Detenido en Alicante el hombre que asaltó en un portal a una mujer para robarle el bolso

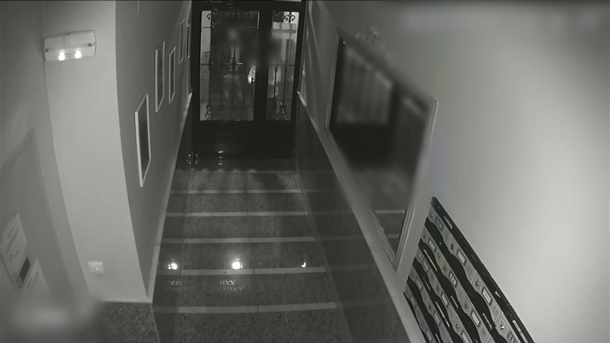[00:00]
La Guardia Civil detuvo en Torrevieja a un hombre por asaltar violentamente a una mujer en el portal de su vivienda.
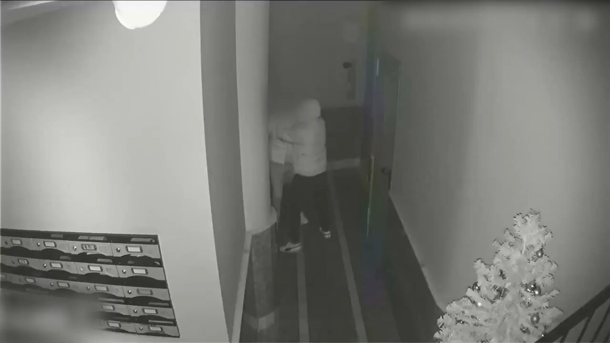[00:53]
El hombre aprovechó que la luz del portal se apagó para abalanzarse y arrojarla al suelo, llegando incluso a presionarle el cuello para estrangularla.
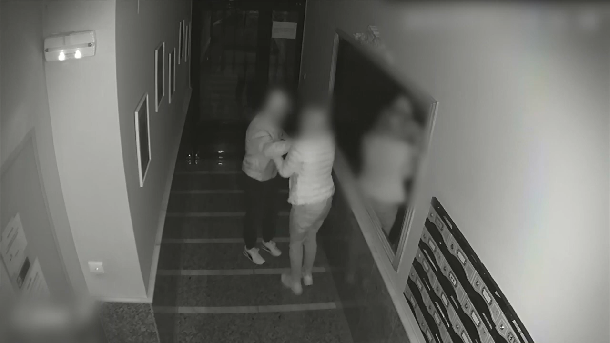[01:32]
Después de haber esperado de evitar el robo, la víctima le plantó cara antes de que saliera del portal y fue golpeada de nuevo por el detenido. Las imágenes de la cámara de seguridad y el testimonio de la
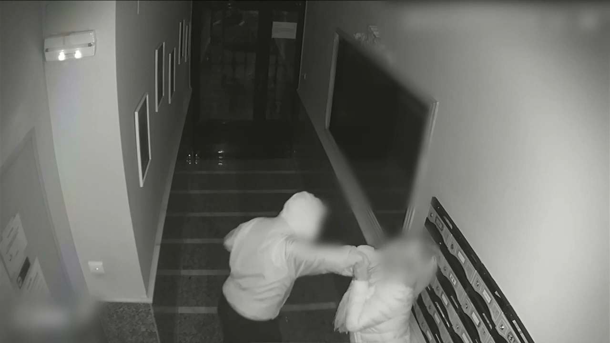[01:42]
víctima han sido claves para la identificación y posterior detención del asaltante.